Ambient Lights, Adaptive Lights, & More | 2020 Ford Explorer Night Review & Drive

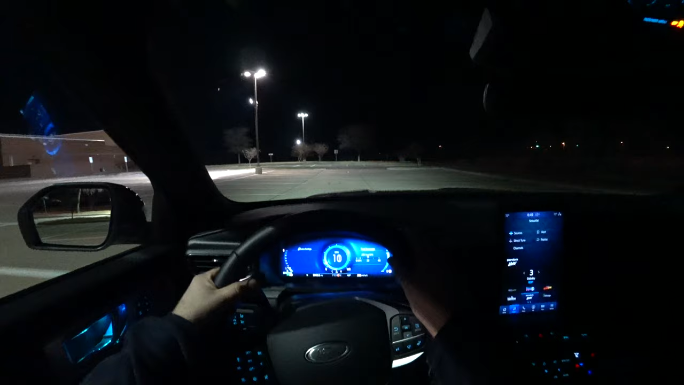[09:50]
But if you want to see more driving impressions, me talking a little more about that, be sure to watch the full review. We're going to get on a fairly well lit road, and then we're going to get on some dark roads, test out the adaptive light function and the automatic high beams as well.
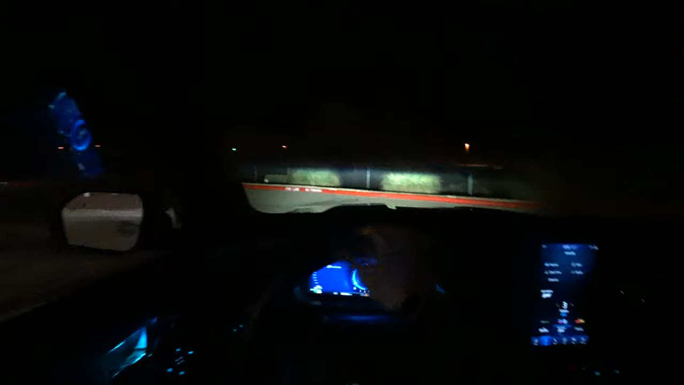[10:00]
The adaptive lights, I believe, are just on the platinum trim with these projector LEDs. But the reflector LEDs still score the same level on the IIHS test results. So look ahead. If I turn, turn,
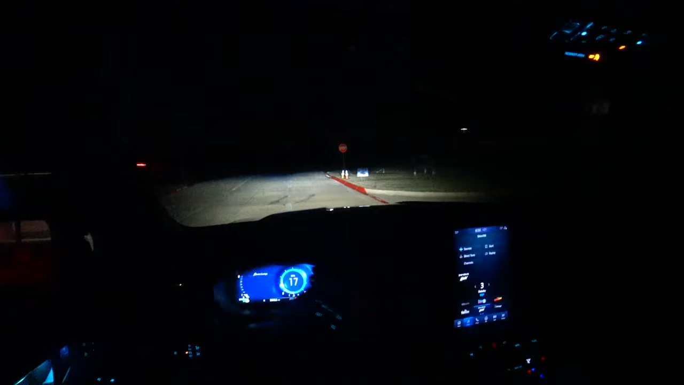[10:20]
turn, turn, you can see the lights move a little bit and then kind of whip back to center. So we'll see how those do in some turns in a little bit. Now right off the bat, this platinum Explorer has the three liter EcoBoost V6 twin turbo, and it is very powerful. Now, kind of like I usually like to do right away.
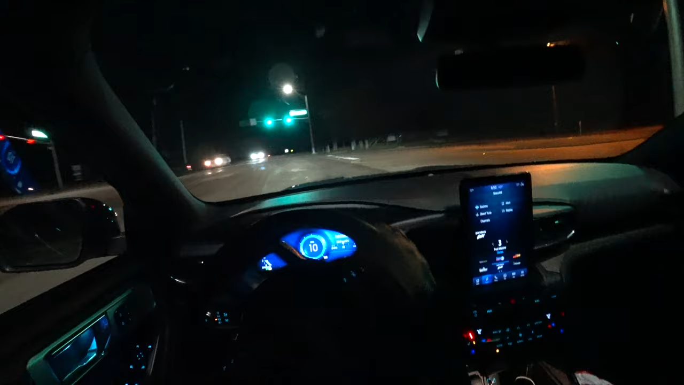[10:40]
Let's go ahead and get on it. And that gets you up to speed very quick. So the automatic high beams actually turned on right away. And then the automatic high beams turned off and we are on a fairly well lit road. So I'm kind of surprised that they turned on some vehicles are a little more sensitive. If there's really much for streetlights, they won't turn on at all. So these ones actually turned on and the way to turn those off,
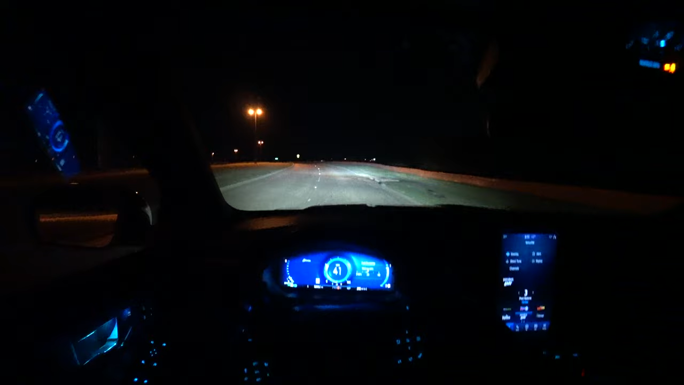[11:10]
uh, you can do it on your main screen or you can do it, uh, just by manually turning your high beams on, pushing it forward and then that'll turn it off. So, um, you can do it either way. I wish they had an actual button where you can just turn it off instead of having to turn them on and then turn it off. But like I said, you can go into your screen to do it. Ride comfort in the Explorer is pretty good. However, this Platinum has 21 inch wheels and there are some times where it does feel a little harsh.
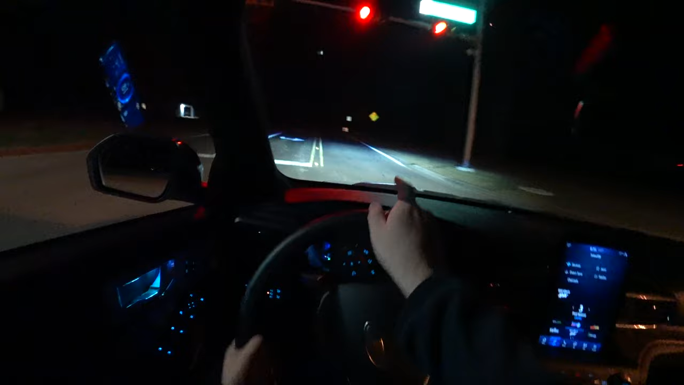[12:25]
So those headlights did swivel right there. Let me go ahead and turn the high beams on automatic high beams and they are on high beams on. And they turned off thankfully right after that vehicle straightened out and we'll see if they turn back on and they did. That was just right away, right off the bat. It's really pretty bright straight up ahead, which is always good. So I'm going to turn them off and I want to see how these cornering lights are these adaptive lights.